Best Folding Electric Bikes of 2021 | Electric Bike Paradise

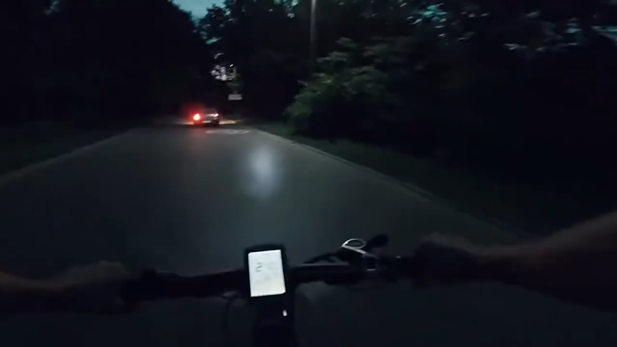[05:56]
Other features include LED headlights for low-light visibility and front and rear disc brakes for safety and control.